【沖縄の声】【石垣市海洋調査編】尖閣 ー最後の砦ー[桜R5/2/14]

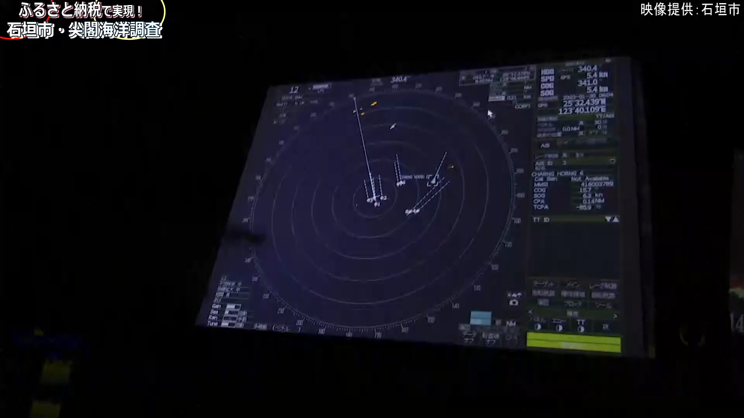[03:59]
本線です。で、1、2、3が海上保安庁が、守られてます。で、4番海警局です。そして6番海警局です。また海警局と本線の間に移籍つつ、海上保安庁の巡視船がついてます。今海上保安庁の巡視船が5隻で、中国海警局は2隻の状態です。
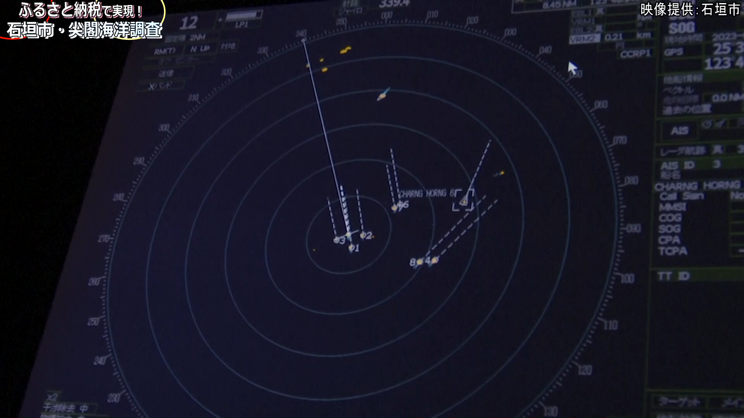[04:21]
さらに今領海内にすでに中国海警が2隻入っているということが無線からわかります。